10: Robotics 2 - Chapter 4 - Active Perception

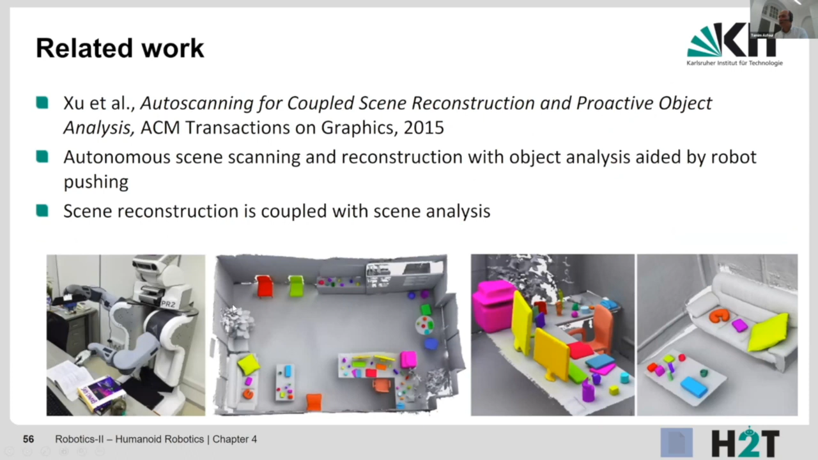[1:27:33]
Szene also komplette Szenenanalyse nicht nur einzelne Objekte und die Idee ist das gleiche also da sieht man hier der Roboter der bewegt jetzt hier mit diesem zusätzlichen Stab im Greifer hier die Objekte und da sieht man hier die Objektansichten